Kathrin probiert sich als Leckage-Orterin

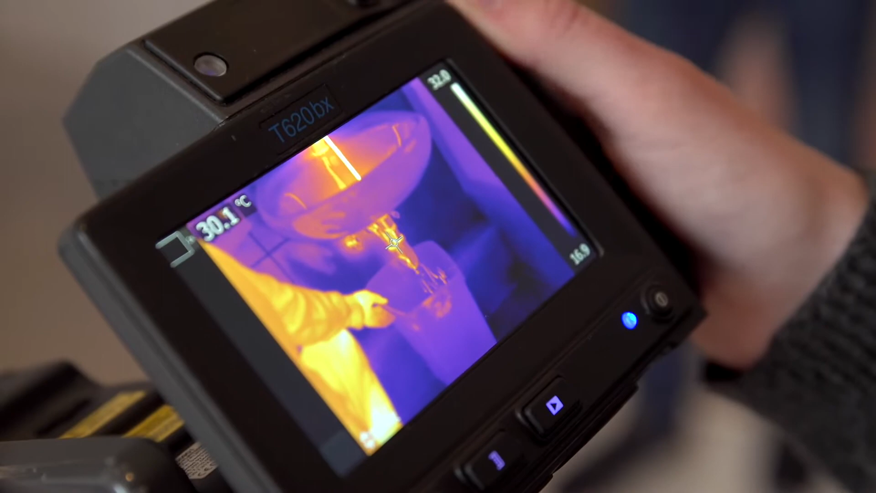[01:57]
On screen: spot 30.1°C
Wir haben jetzt genau lokalisieren können die Schadensursache der Durchfeuchtung. Das heißt, die Undichtigkeit am Siphon des Waschtisches konnte man klar erfassen.
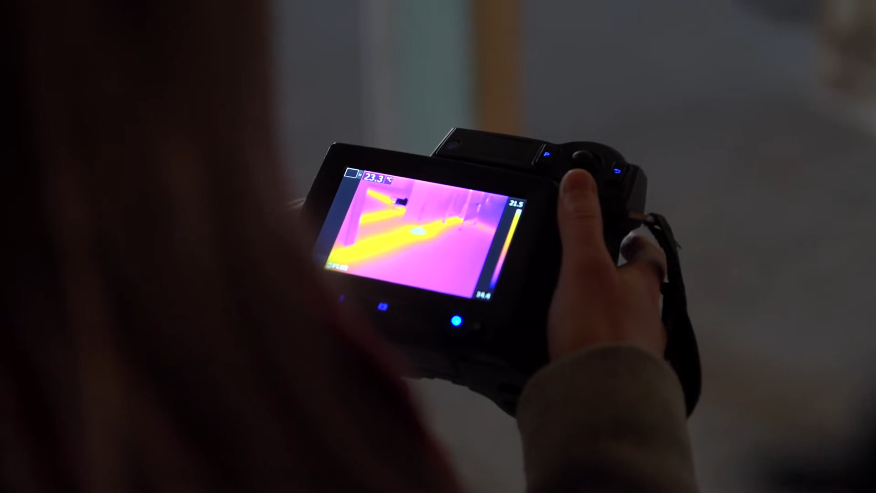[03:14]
Und anhand der Wärmebildkamera könnten wir dann, wenn es gut läuft, diese Undichtigkeit erfassen.
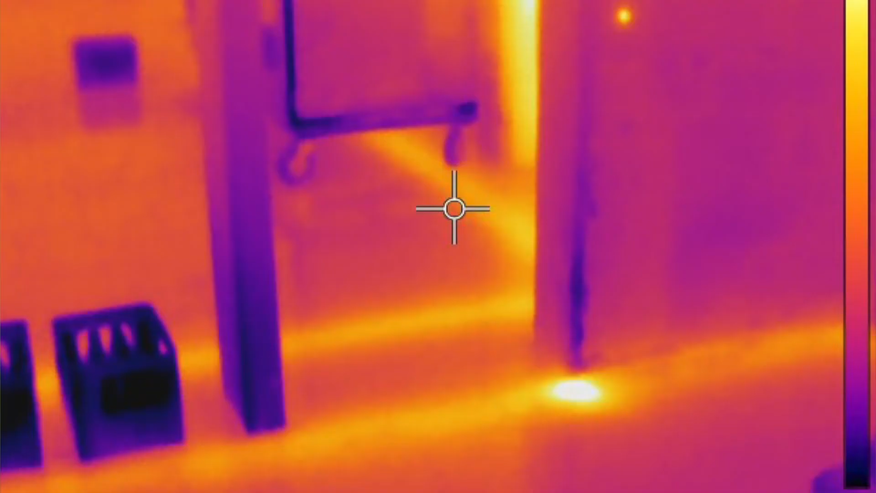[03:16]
Kommt seltener vor, aber nichtsdestotrotz probieren wir alles.